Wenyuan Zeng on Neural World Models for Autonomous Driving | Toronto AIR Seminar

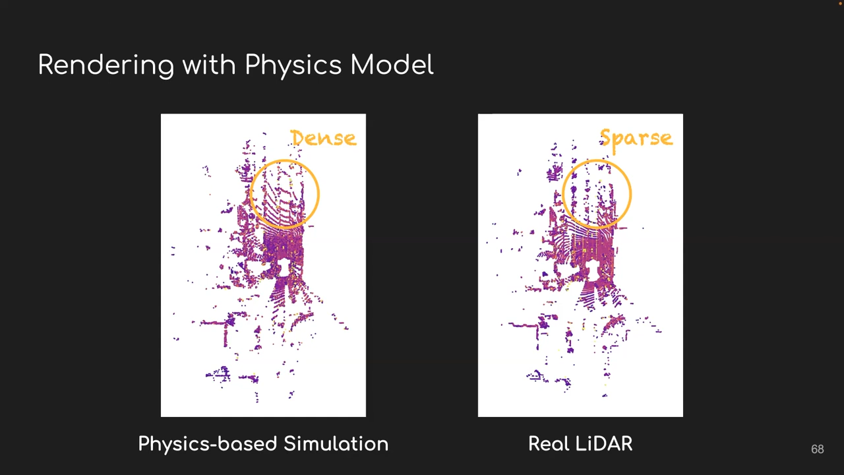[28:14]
such as refractions or absorbing by the atmosphere. And those physical processes are really difficult to simulate. But fortunately, we have enough data so we can potentially just learn to simulate whatever physics doesn't provide us.
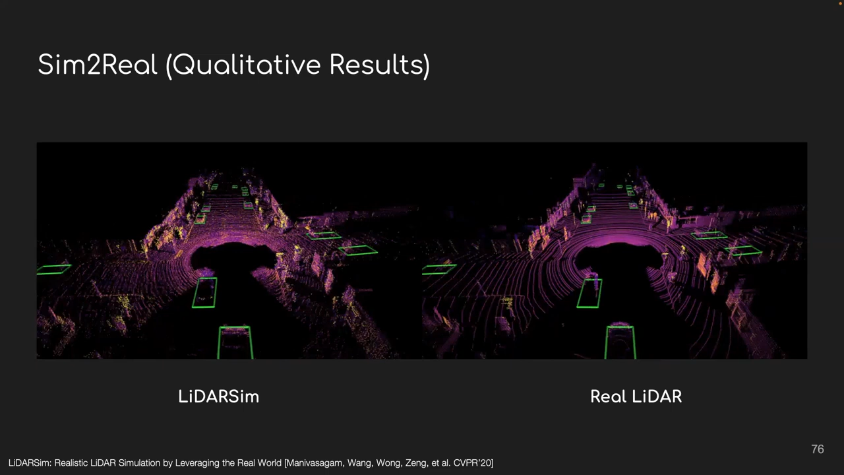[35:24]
as well as running the same detection model on both of these data sets. As you can see, there is almost no difference.
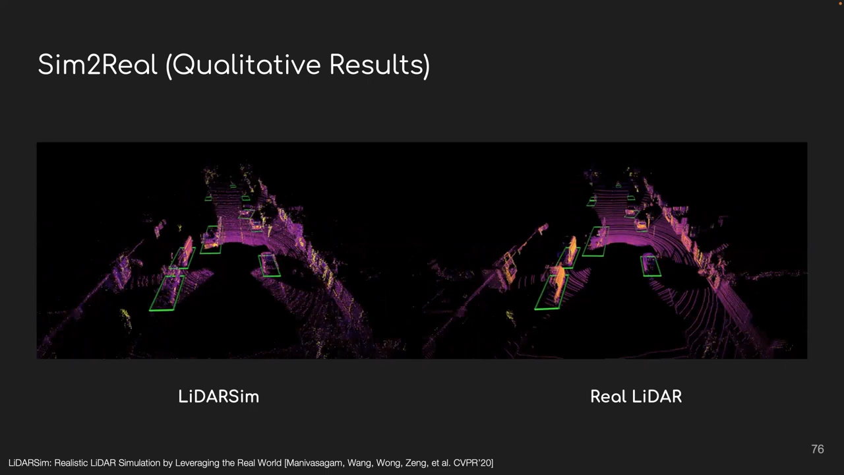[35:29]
And lastly, the most exciting thing about this work is to enable us testing our whole driving system in a close-up fashion. For any safety critical scenario, for example, like this one, where we have, if you can see my cursor, where we have a big bus occluded our Eagle Cars view. And then in the occluded area, there is a small vehicle that's going to jump to the road.
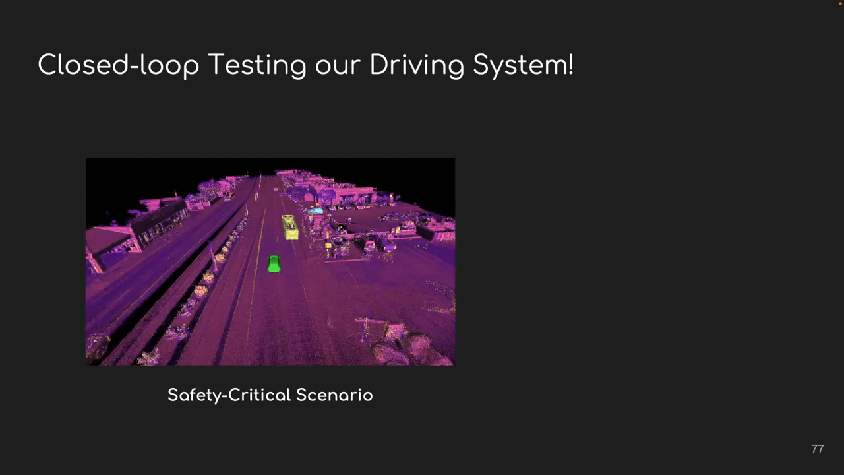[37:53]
Okay, so back to our conversation. So for this safety critical scenario, we want to test whether our driving system is safe or not. Now we can just simulate those sensor data and then feed it into our intelligent driving system and loop the decision back to the virtual environment.
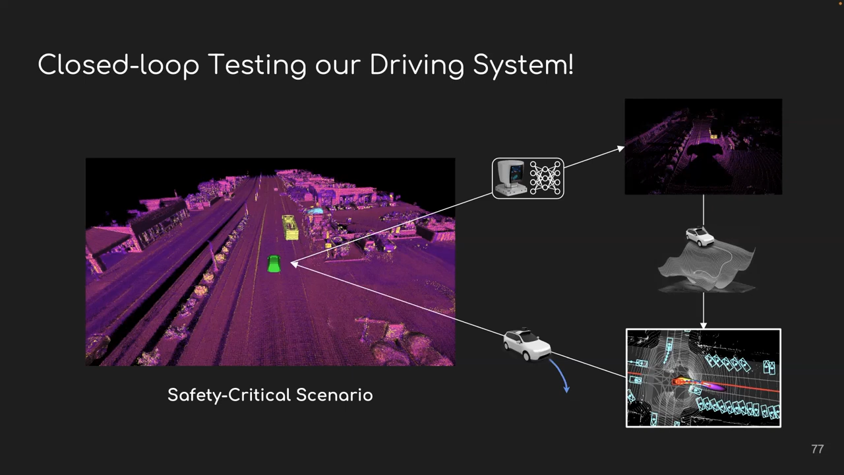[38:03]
And now if we run everything together, we can end-to-end testing our driving system in an efficient, realistic, and scalable manner.
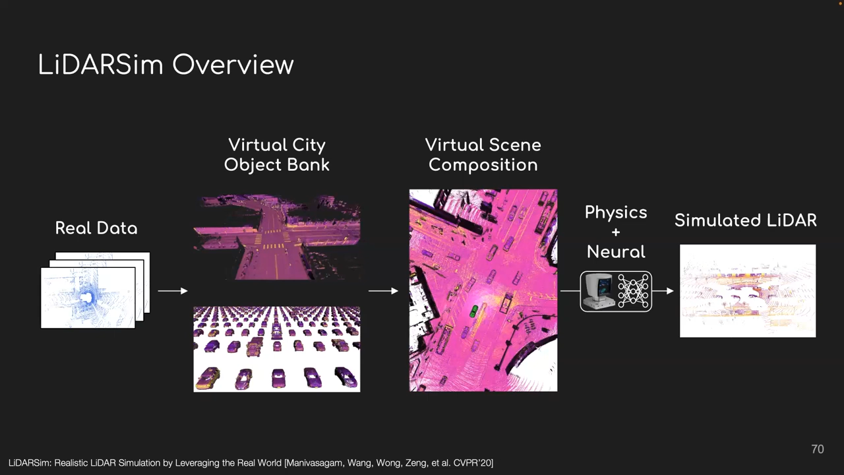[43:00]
Like the recasting is inspired by the LiDAR mechanism. But also when you say, reconstruct these objects,